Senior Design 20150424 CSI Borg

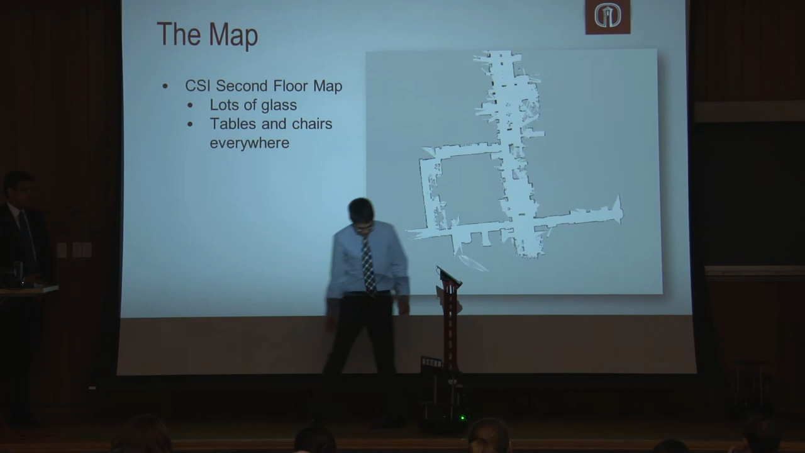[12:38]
Right? So tables and chairs, the legs of the tables and chairs, it's just they're too small and doesn't see them. So when we're given our tour, we have to choose very specific paths and choose very small location goals so that we restrict the freedom of the robots. It doesn't want to go into us.
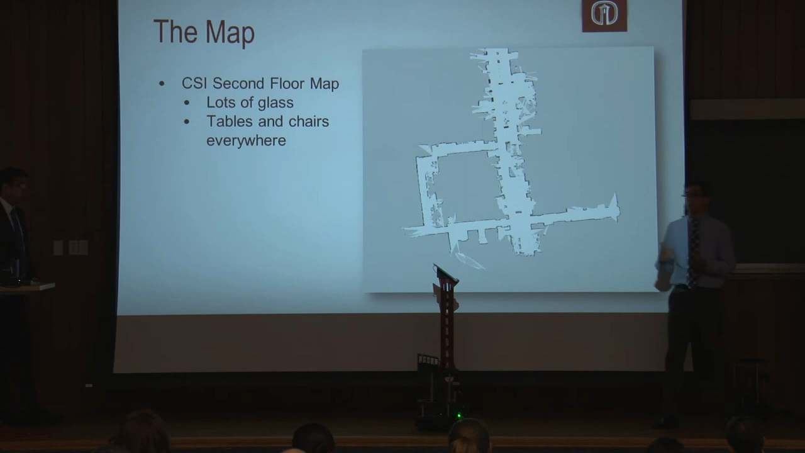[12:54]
So it doesn't want to go into the table. So we just have to keep that in mind when we're creating new tours or when we're implementing our current tour.